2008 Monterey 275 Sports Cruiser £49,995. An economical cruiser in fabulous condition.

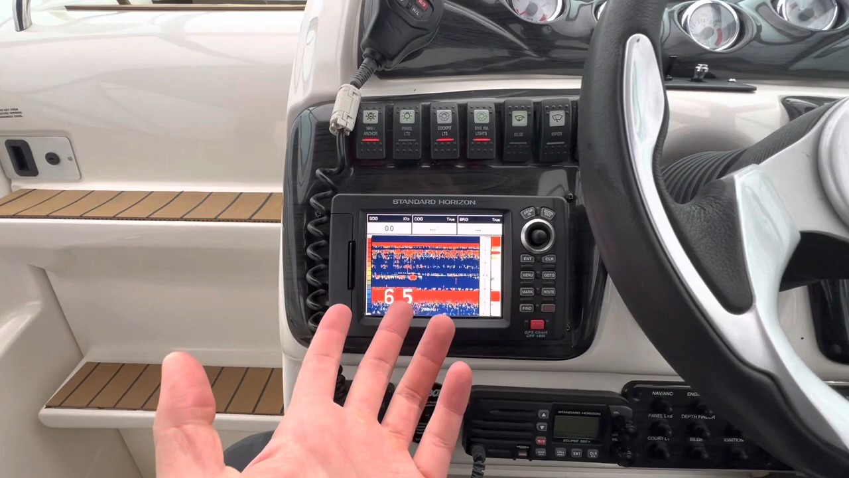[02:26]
So as you can see now I've got it in the fish finder setting.